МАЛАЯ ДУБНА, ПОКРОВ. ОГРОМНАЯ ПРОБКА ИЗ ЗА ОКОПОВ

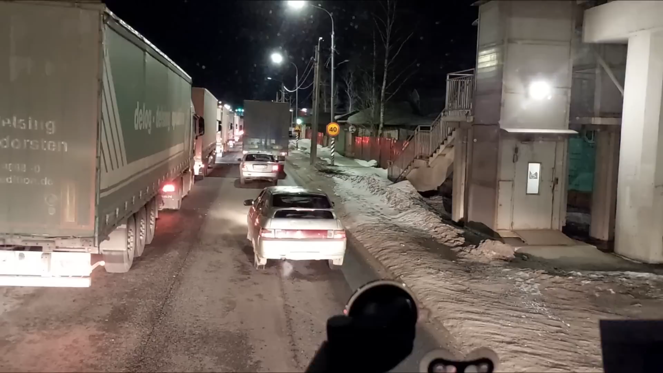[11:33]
Я когда шел на Москву, обратил внимание, что держат нас здесь на Владимир не только светофоры. Они, кстати, одинаково горят, что на Москву, что на Нижний. Но и плохая дорога. В основном из-за плохой дороги. Вот она сейчас, по-моему, после первого светофора начнется. Этот участок здесь делали в прошлом году, недавно. А дальше только знак. Внимание, неровная дорога.
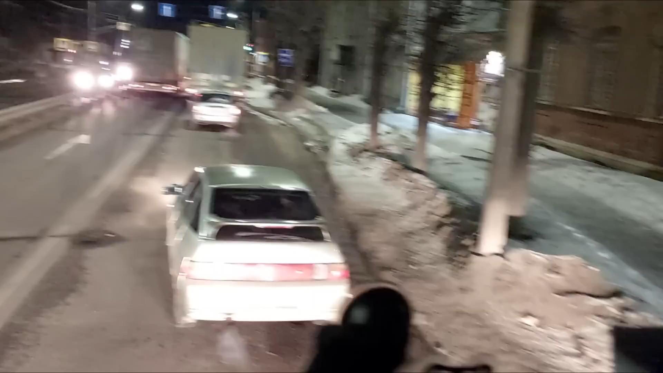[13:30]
Чем дальше, тем страшнее. Из-за этого вся здесь катавасия и происходит. Потому что светофор-то обычно включают синхронно, чтобы не задерживать движение. Можно даже попасть под зеленую полосу.
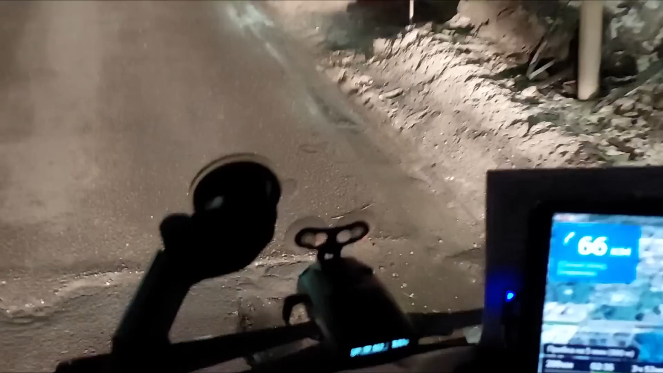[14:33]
Вот она в чем беда-то. Тут яма-то как окопы. Главное, не объедешь уже. Впереди помеха. Помеха, кто-то стоит в полосе.
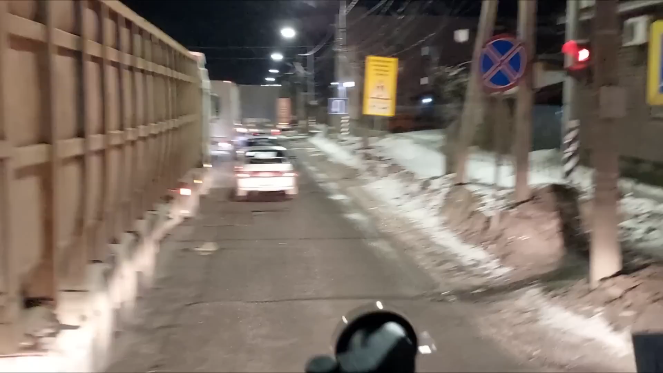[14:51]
Так я и думал, сломался контейнер. ребята запустят. Эх, жигуленок сейчас цепанет, лезет прямо под него. Не видит, что ли?
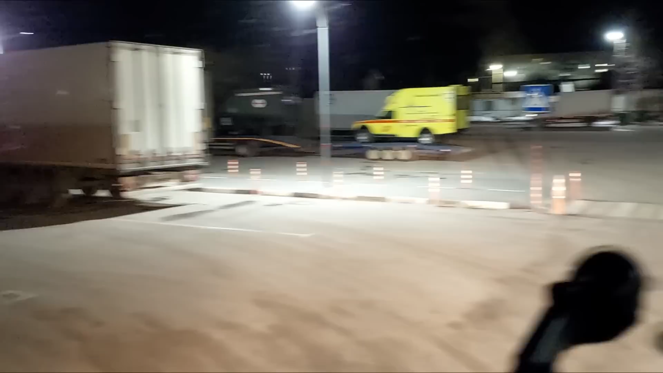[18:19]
А, туда вон, если заехать. Точно. Заеду-ка я туда.